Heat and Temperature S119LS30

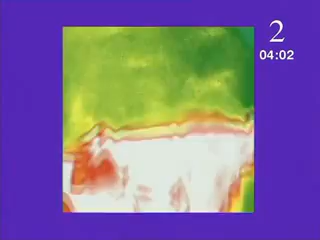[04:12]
Now to look at my fleece under a special camera that's sensitive to heat. You can see it on my face. It's different colours depending on how warm various bits of my face are.
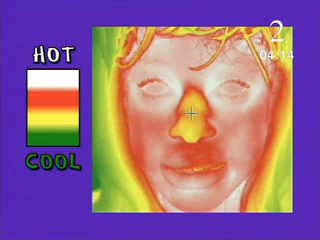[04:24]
My eyes are hottest, my nose is cooler and my green hair coolest of all. It's the same on your body.
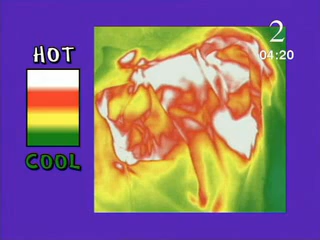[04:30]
My fleece shows hot spots under my arms and up my back.
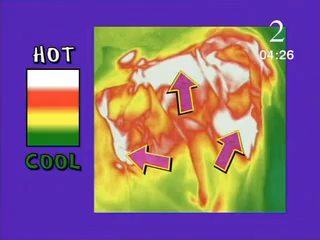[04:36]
If we could get heat to flow to the cooler areas, couldn't we store more? That's right, and I've got a special fleece here, just like the one I took to Nangar Parbat with me.
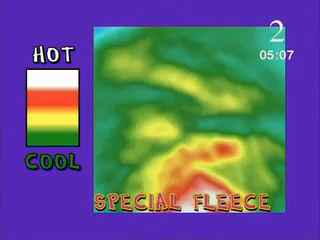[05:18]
This is how it would have spread as I got hot. And it stores the heat for longer.